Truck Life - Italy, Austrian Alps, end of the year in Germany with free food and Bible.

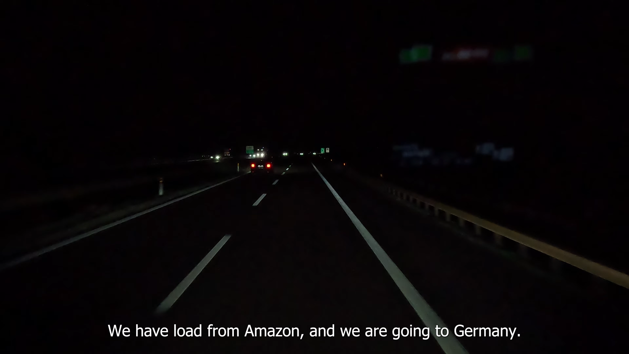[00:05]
We have new trailer, we have load from Amazon and we are going to Germany.
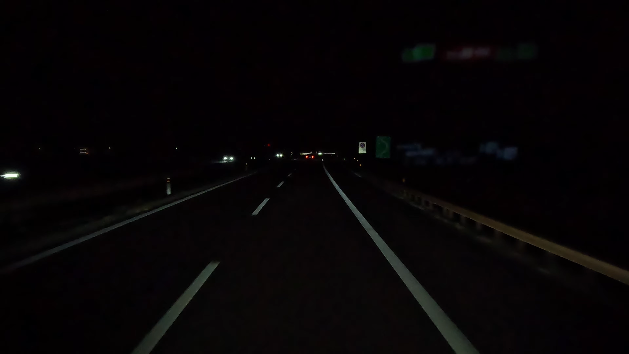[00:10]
Today probably I will sleep at the Austrian border and tomorrow we will have full day to drive around 400km. I have to sleep before crossing the border because in Austria there is a ban for driving.
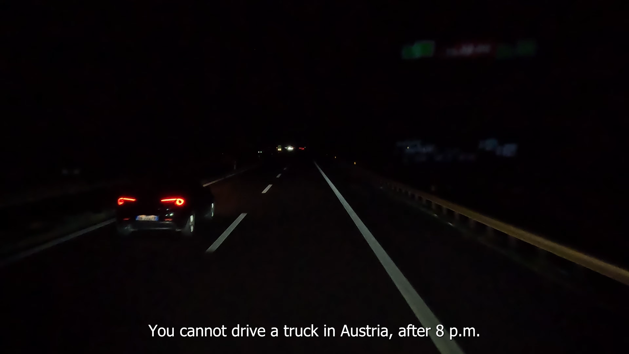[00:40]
You cannot drive a truck in Austria after 8pm every single day. There is nothing that I can do about it. So let's just enjoy, you know. Maybe some music. I like this one. There is a house in yours, a colorizing stone.
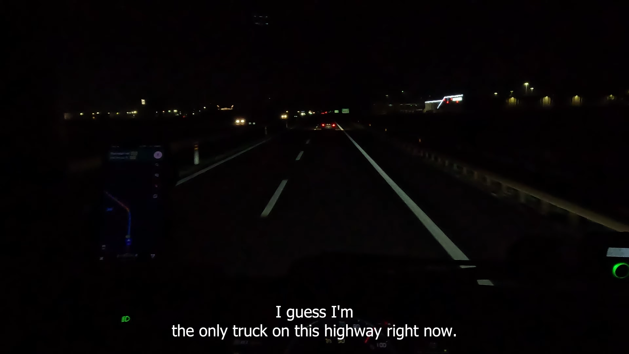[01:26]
I guess I am the only track on this highway right now. I still have 280km. We are crossing into Lombardia. Lombardia. Almost 8pm I guess. Around midnight I will arrive and I will go sleep for 9 hours. And tomorrow I will cross Austria.
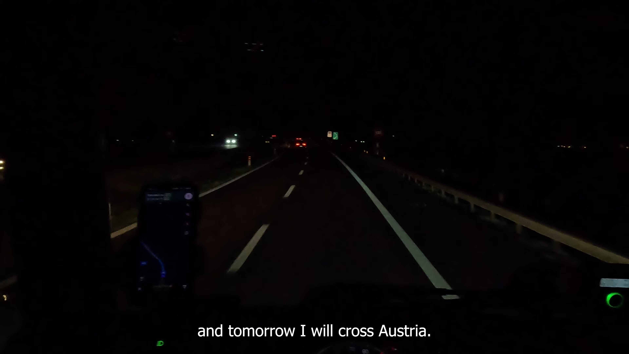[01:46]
So yeah, I will record something because Austria is nice. Views are really, really nice. But I guess it's going to be cold. But for now it's quite nice, 10 degrees. Like almost no wind whatsoever. I am just missing those stars on the sky, you know. There is some magic when you are driving and you can see all the stars and the moon. And there is some magic when you are driving. You will be careful. You will be careful. That's life. Update.
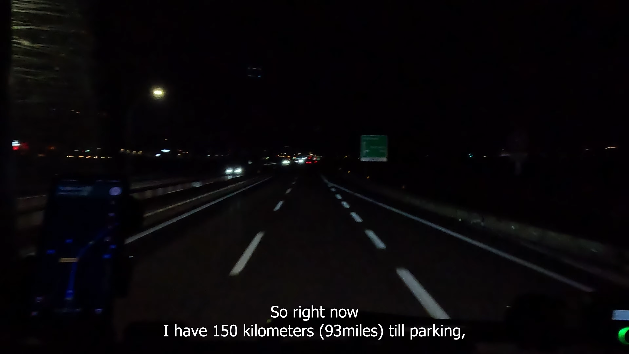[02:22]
So right now I have 150km to parking. And we are kinda surrounded by mountains.
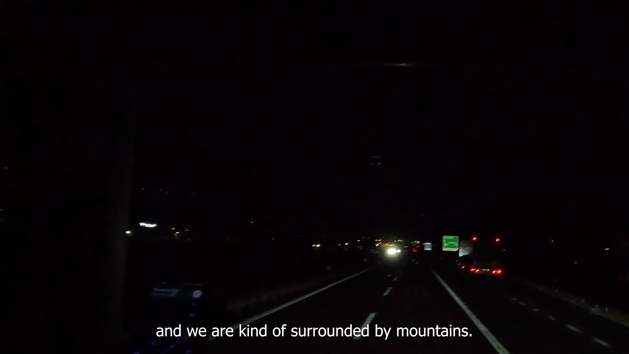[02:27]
I can see shadows on the right and left.
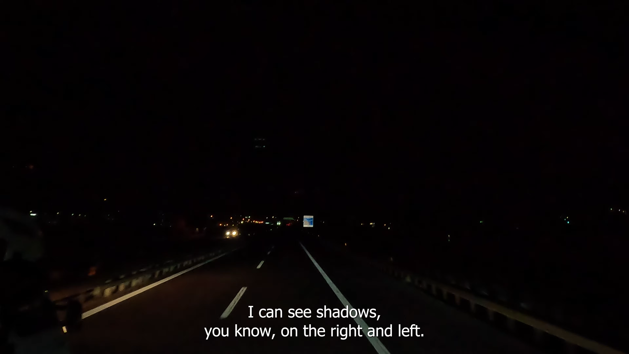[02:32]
I think one hour one hour 30 minutes and we should be there maybe a bit more because now mostly I will go uphill but should be good I mean I still have plenty of time like more than two hours I think even more than three hours of driving so you know what I was passing few
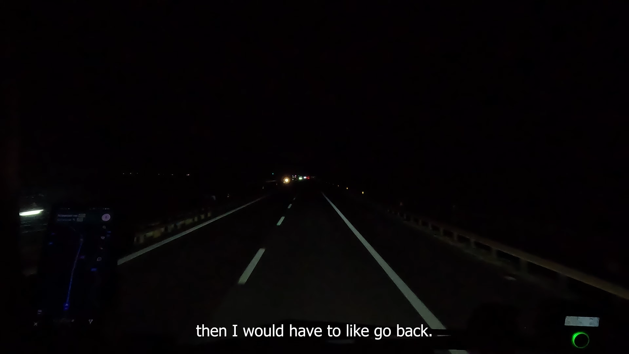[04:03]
I will have to like go back it's not going to be good yeah like even 25 kilometers from the border it it's not going to make a difference tomorrow in Italy on the highway you have sometimes that kind of places like you can see here on the right this truck you know
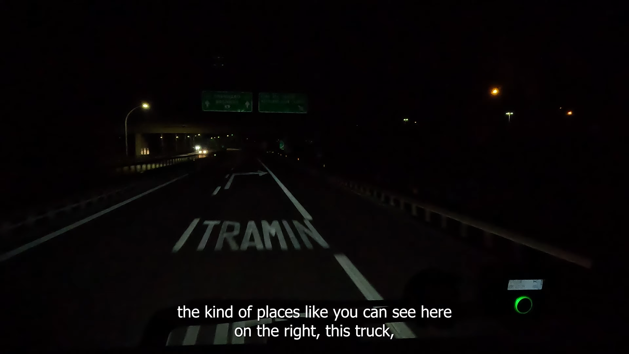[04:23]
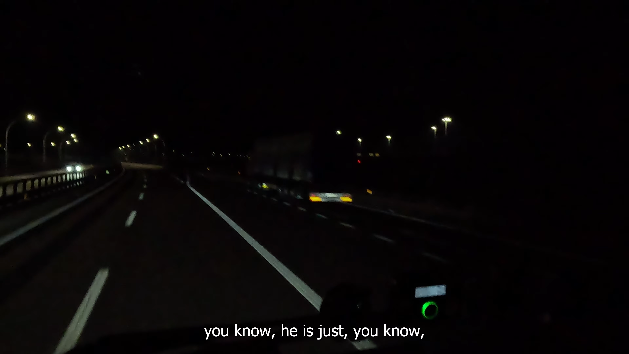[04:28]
he is just you know standing here and maybe he's gonna sleep here I mean it's good to have those are here quite often and it's good because
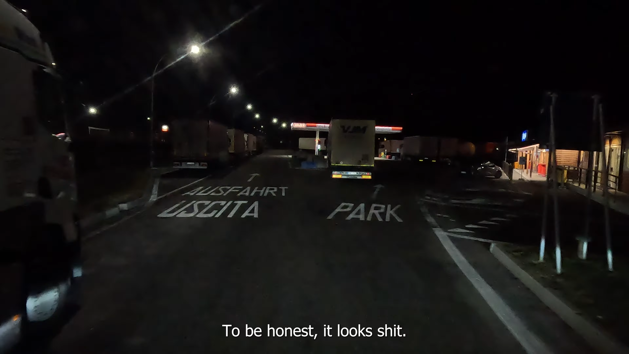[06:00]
to be honest it looks shit I mean maybe here I
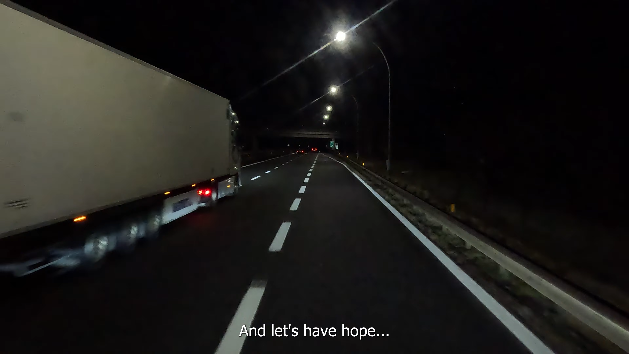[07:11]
and let's have hope we have 18 kilometers to the last parking place
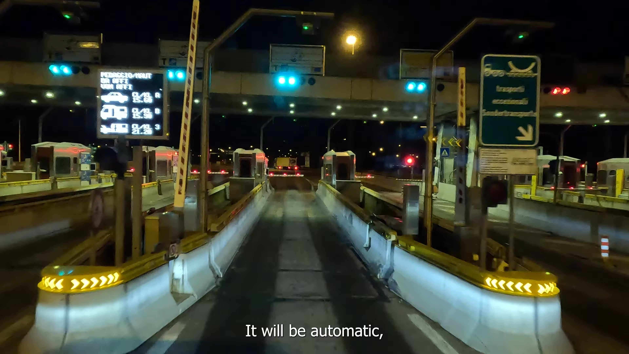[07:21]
it will be automatic and we are going
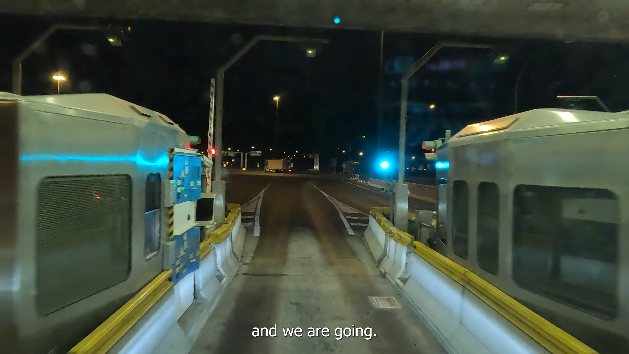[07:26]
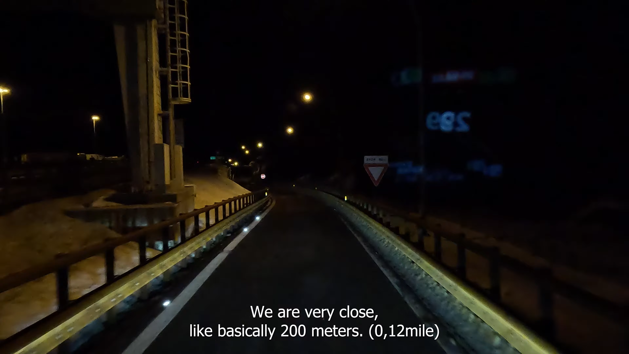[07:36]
we are very close like basically 200 meters it's somewhere here
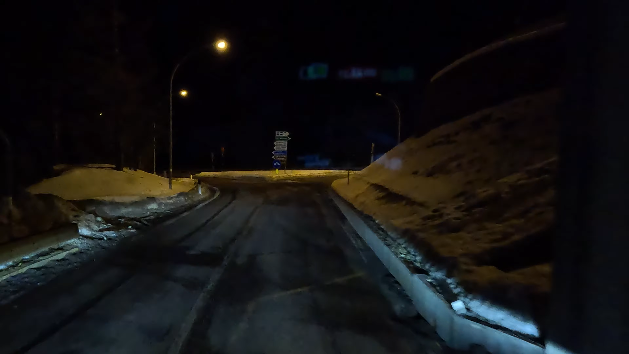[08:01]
last chance or I'm going to park here or I have to go back and find something and find something where is this parking I think here on the right we are going to park here because I don't know I think here is a motorway
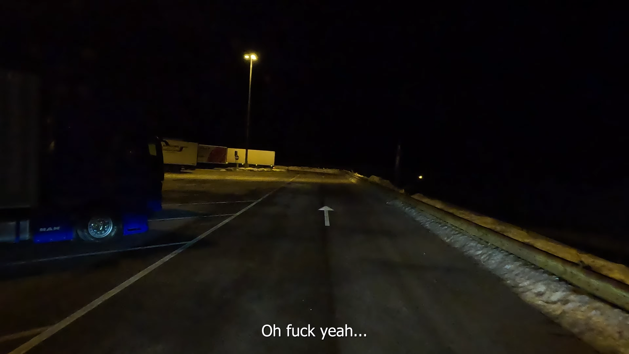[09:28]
oh, fuck yeah, fuck yeah but now, we have to reverse a bit